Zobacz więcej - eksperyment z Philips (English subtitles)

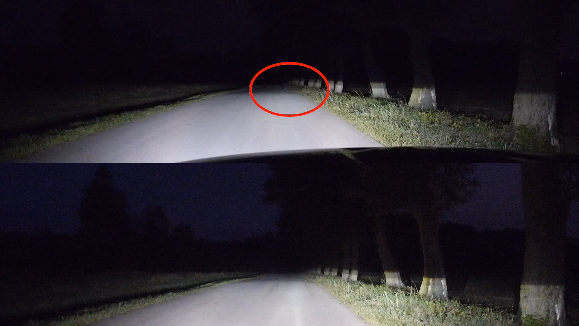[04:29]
Nowe żarniki, 12 drzewo i 64 metry. Jeśli nie widać, musicie mi uwierzyć na słowo, że tam stoi Ania. Dla porównania jeszcze widok z ciemnej, krętej drogi. Fabryczne żarniki na górze, nowe na dole.
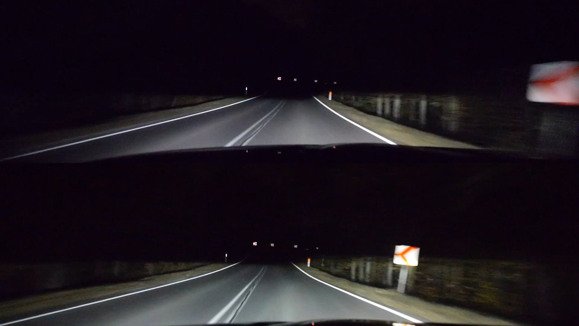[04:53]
Aby lepiej zobrazować Wam całą sytuację, postanowiłem dokonać pomiaru w dzień. Tym razem Ania ubrana w czerwony bezrękawnik, żeby było ją lepiej widać.